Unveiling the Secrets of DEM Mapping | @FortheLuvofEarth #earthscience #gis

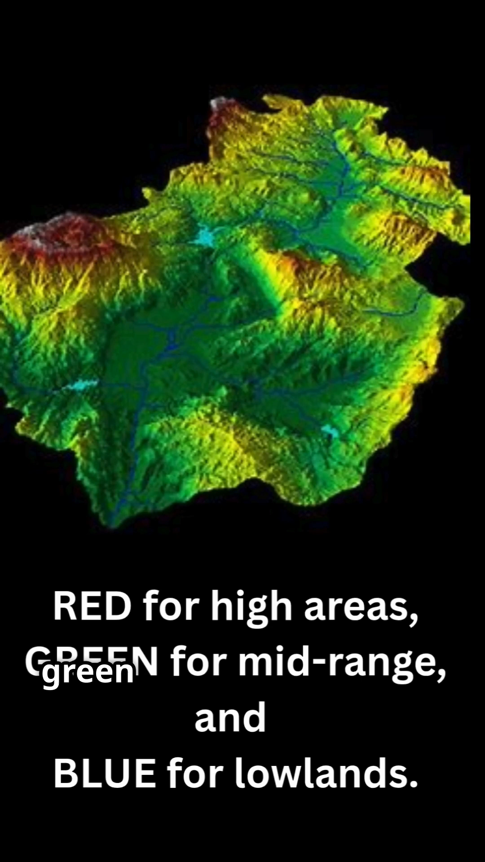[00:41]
We can also create hillshades or 3D models from DEMs to visualise terrain in detail.